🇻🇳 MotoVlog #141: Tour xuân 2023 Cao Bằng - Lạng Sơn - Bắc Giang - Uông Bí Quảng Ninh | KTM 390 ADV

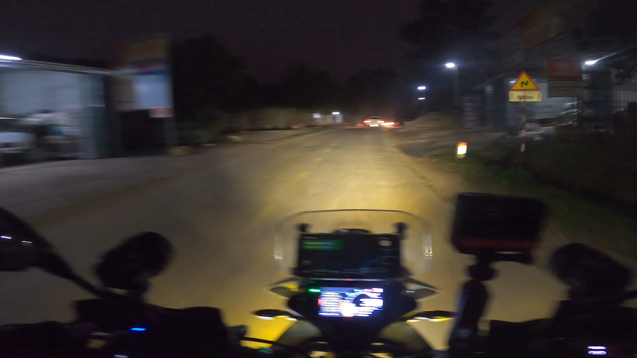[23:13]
Đang ở Lục Ngạn Bắc Giang các bạn. Đây gần cách Uông Bí khoảng 100 cây. Đường quốc lộ mà nhỏ xíu à, như đường tỉnh lộ vậy đó.
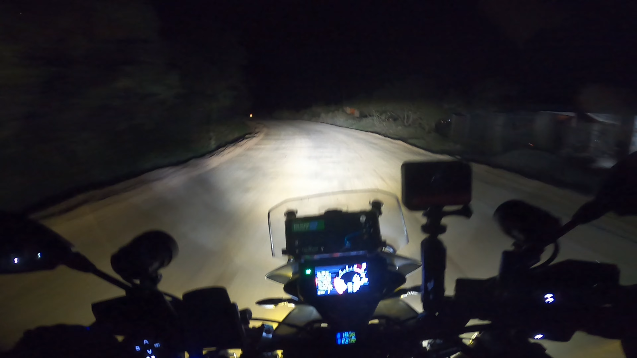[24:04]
Tiếp tục đi thẳng, đi thẳng hết đường này. Mùa này phải mùa vải các bạn ơi.
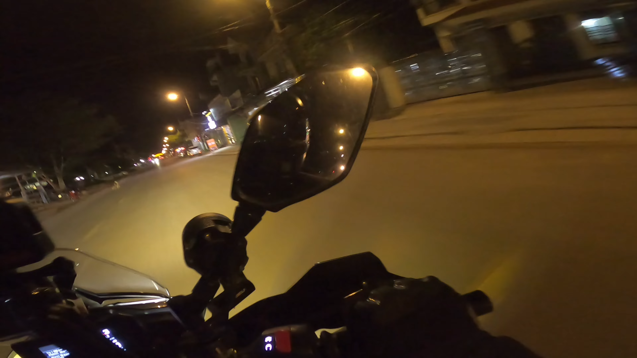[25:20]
Hơi bụi, rất hơi bụi. Đây, vẫn còn trên quốc lộ 279 các bạn. Lộ quốc chữ vừa lòi đi mà đường vẫn đang nhìn mặt đường các bạn. Đường trồng ghe vải, tàn ghe vải không à. Đường kia có nhà dân đông kìa, đông đúc kìa. Vẫn là lục ngạn các bạn.
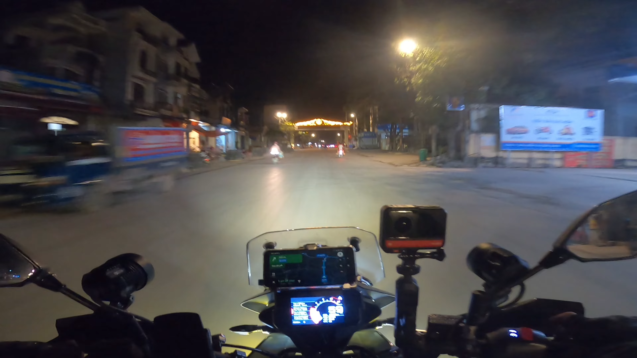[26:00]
Chứ phải cố ý chiếu lên cao đâu. Người đã có độ khắc rồi đó nhưng mà cái này là do đồ nặng. Nói gì vậy? Luyện đồng. Ôi biển và luyện đồng. Nhà máy luyện đồng các bạn ơi. Thế tiếng Trung Quốc nữa kìa. Chắc công ty Trung Quốc.
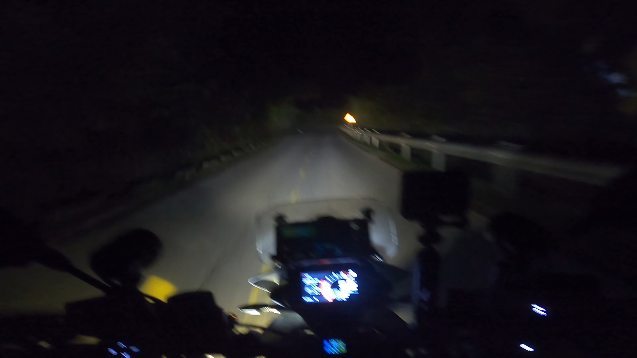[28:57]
Còn mình đi chuyến dài hơn, hơn 500 cây rồi. Nghe tiếng đồng quê. Đang lên đèo các bạn.
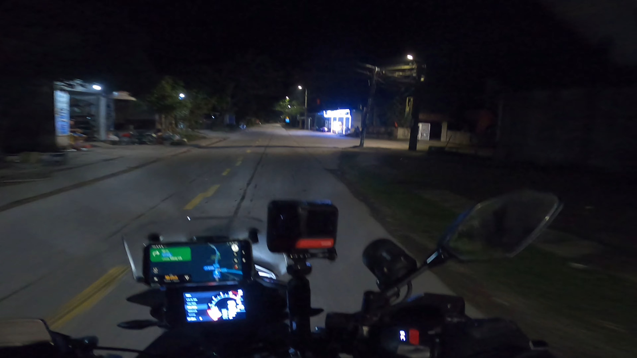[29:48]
Đây dốc lên, cái này vừa không được các bạn ơi. Mình sẽ từ từ này. bạn. Đường đi mình đi bằng đây tiếp tục ha, không gì xa ha, 50 cây nữa các bạn.
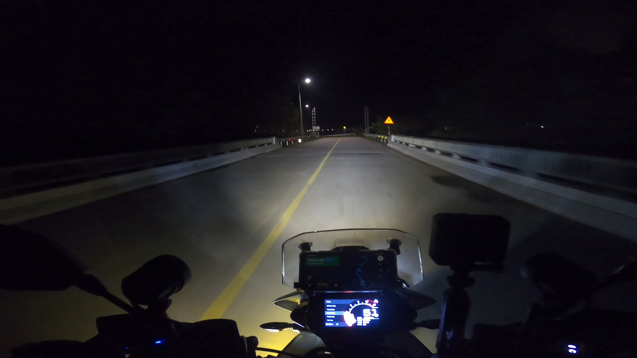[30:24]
Đang trên đèo Hạ Mi các bạn. Đèo cái tên hay ha. Hơn ba mấy cây nữa tới rồi.
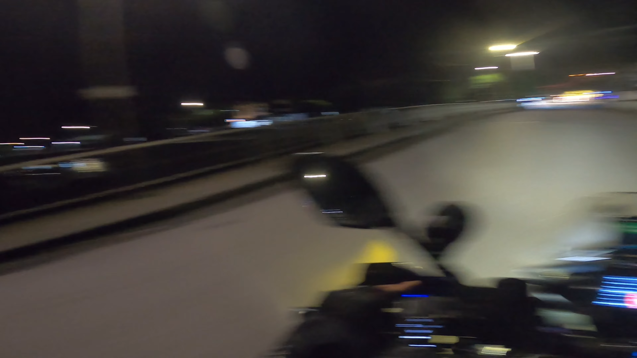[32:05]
Hôm bên là ruộng lúa nha các bạn, mát mẻ.
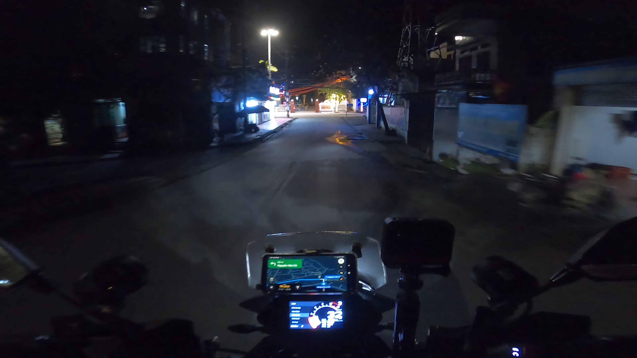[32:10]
Còn 20 km nữa.
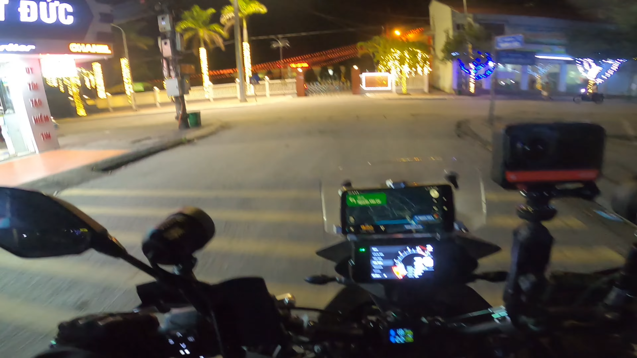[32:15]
Nãy chỉ 9 km là một cái xã ở ngoài Uông Bí thôi.
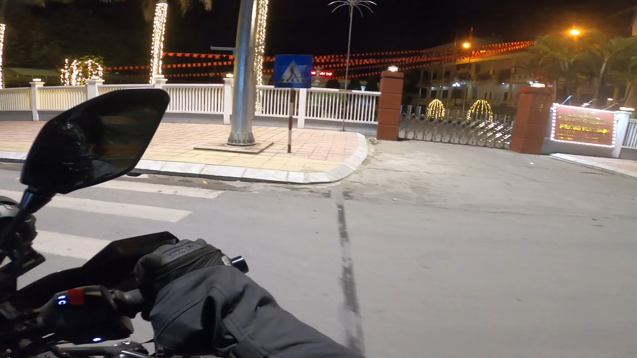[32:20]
Cái này là DT326 nha các bạn. DT326 và tiếp tục nè, mà DT326. Đèn đường đỡ sợi đèn đỡ sáng.
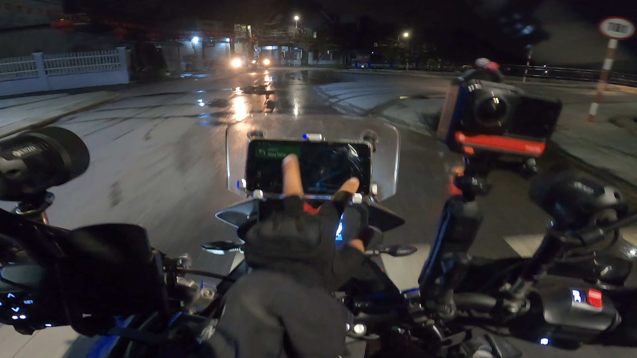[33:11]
Tưởng hỏi nhìn vô có biết cái camera có quay không các bạn. Cái 15 km nữa thôi các bạn.
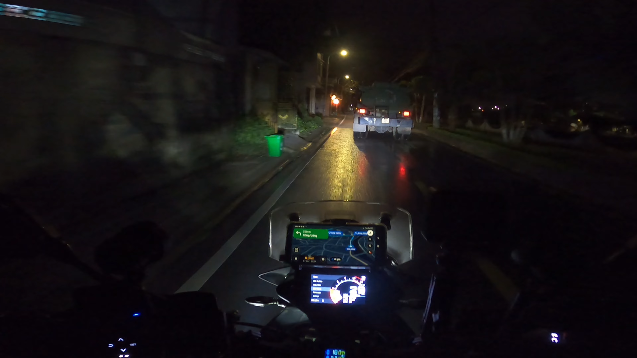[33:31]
Tắt đèn các bạn ơi. Ở đâu vậy ta?
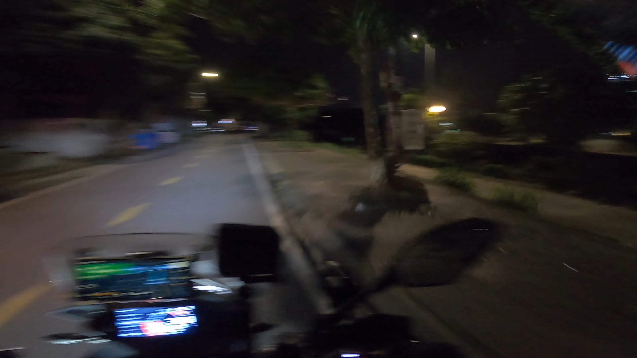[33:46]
Đây ở đâu vậy ta? Về với thế giới loài người rồi. Huyện Vàng Danh. Đúng không? Vàng Danh hả? Về với thế giới là người rồi các bạn ơi. Vinmart kìa. Ôi, vô thành phố Uông Bí rồi, phố lớn. Mấy rồi các bạn, chắc là làm than quá các bạn. Mấy cục khói kìa. Cao chút hút luôn.
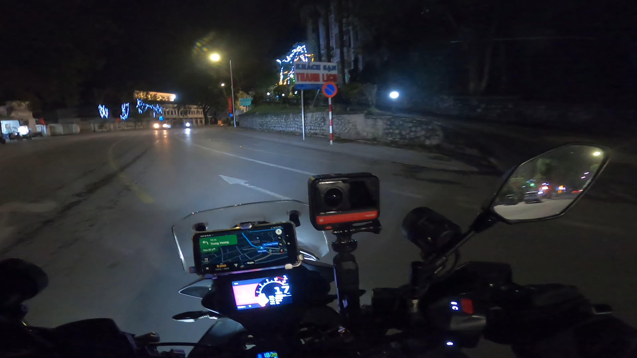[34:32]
Thì mình chạy thẳng tiếp, mình không vô đó.
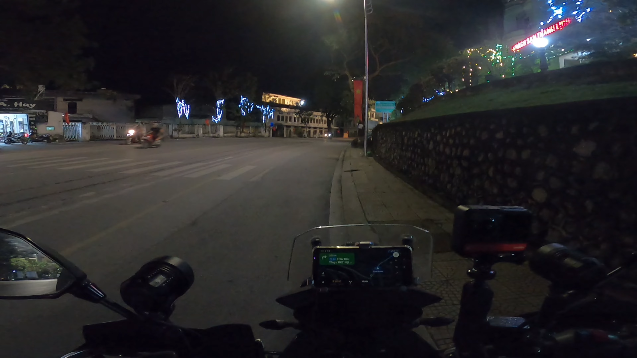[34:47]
Rửa đường hả? Xe nước, một nước phía trước kìa.